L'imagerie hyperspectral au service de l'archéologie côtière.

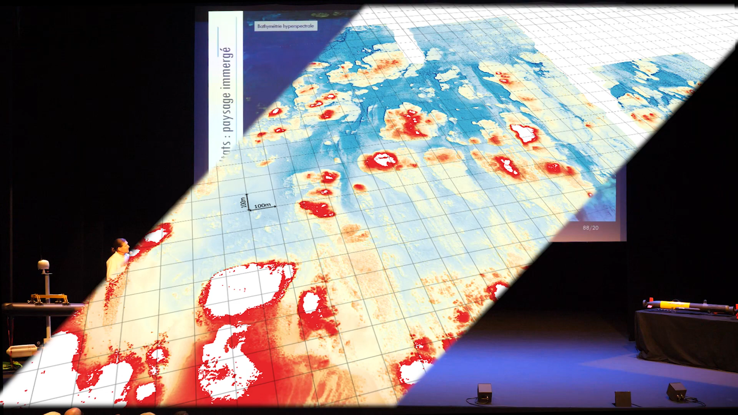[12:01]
Et donc à partir de ça, on est donc capable d'estimer la hauteur d'eau et donc de faire des cartes de bathymétrie. Ici, la hauteur d'eau est codée en couleur entre le bleu et le rouge. Des cartes de topographie, des petits fonds très hauts de résolution.
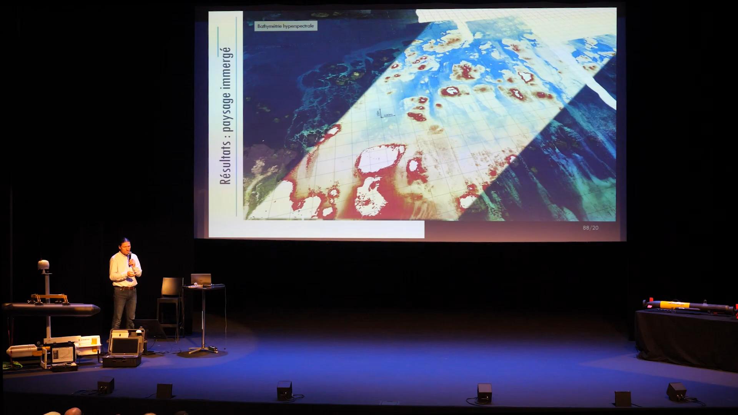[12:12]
Et comme je vous le disais tout à l'heure, des cartes de fond. C'est-à-dire que là, on a enlevé carrément la contribution de la colonne d'eau qui contribue à produire de l'absorption,